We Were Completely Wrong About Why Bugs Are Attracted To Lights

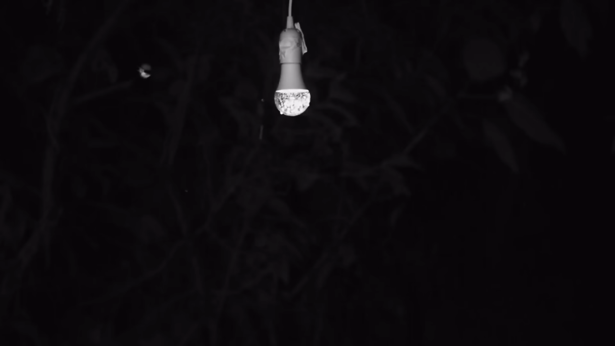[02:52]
especially because there was a lot of counter evidence. And so in order to uncover exactly what's going on here, the researchers used something brilliant. Okay, they actually just used a light.
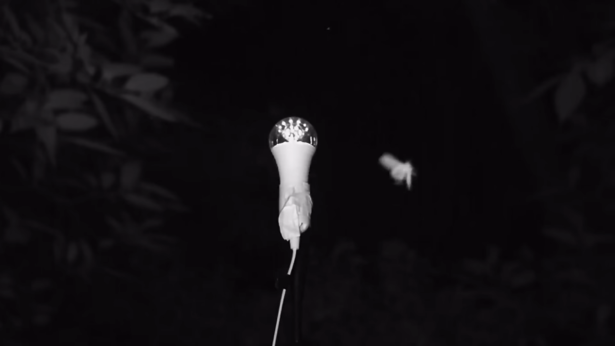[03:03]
But on top of this, they used an extremely fast camera, able to film everything in slow motion. And then they used different lights by placing them in different types of locations, and also in different orientations. Just to see how various insects, especially moths that are known for this, would react in the process.